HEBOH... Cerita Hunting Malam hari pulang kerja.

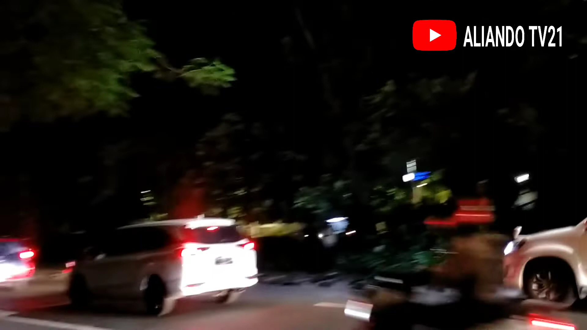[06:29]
Tetap semangat. Ciao. Wassalamualaikum warahmatullahi wabarakatuh. Luar biasa malam. Malam, guys, kita ada di depan pos JPL 10 Gedangan.